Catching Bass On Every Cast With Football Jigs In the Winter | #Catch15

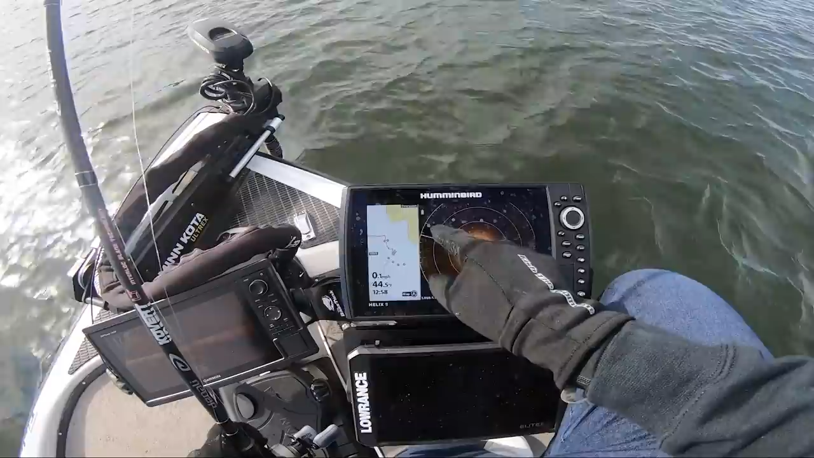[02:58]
very end of these dots and it's about a hundred and ten hundred and twenty feet away from the boat it seems like the further away I can be away from these brush piles
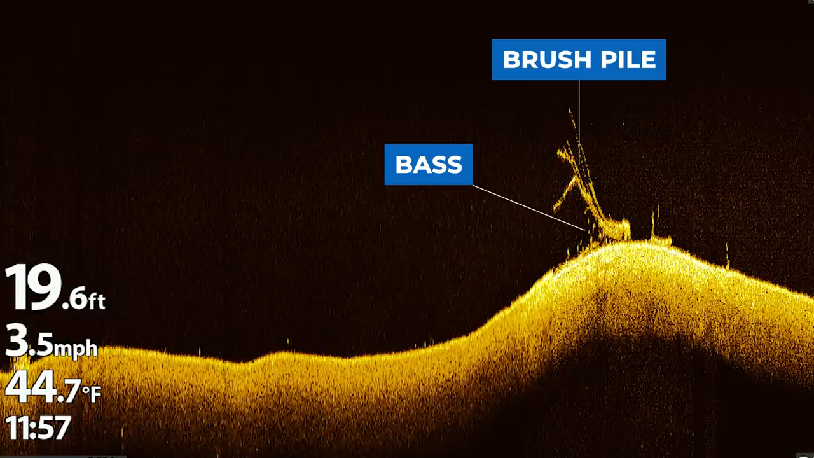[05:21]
On screen: depth 19.6 ft, water 44.7°F, speed 3.5 mph
brush pile to see which fish have fish in them this is really important especially when you only have three or four hours to fish because if I fish a brush pile with no fish
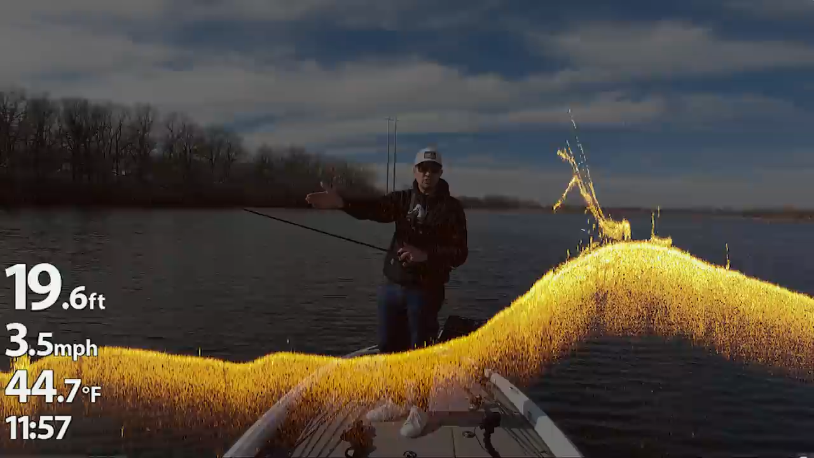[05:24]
On screen: depth 19.6 ft, water 44.7°F, speed 3.5 mph
in it for 15 or 20 minutes there goes you know a good chunk of my day already so I need to make sure that the brush piles I'm fishing have fish in them and the best way to do that is graph them beforehand find those fish in the brush pile then make a cast on them